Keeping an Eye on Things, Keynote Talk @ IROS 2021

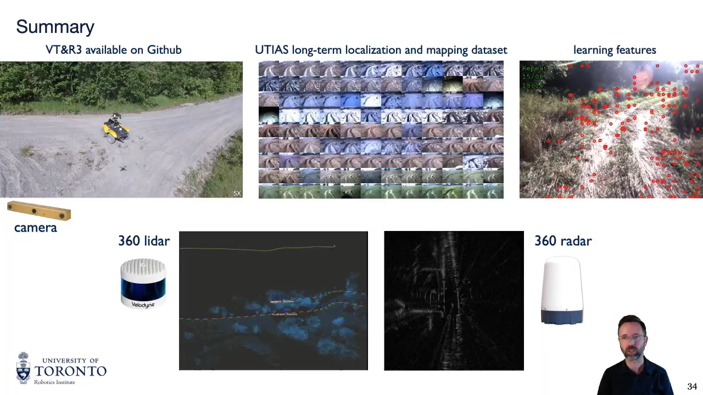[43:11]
have the ladder version of teacher repeat that's available and we're building out the radar version so that'll have to be left to a different talk